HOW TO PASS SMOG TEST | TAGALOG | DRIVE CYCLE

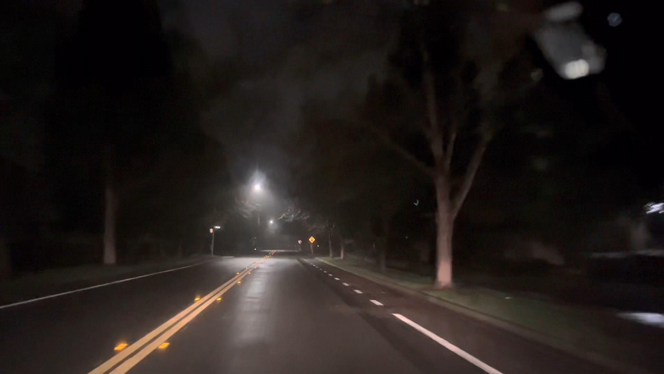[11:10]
maliwanag kasi mga poste medyo malalayo yung may ilaw na sa mga poste pero medyo malalayo sa toong buhay madilim maliwanag pa nakikita natin sa camera na yun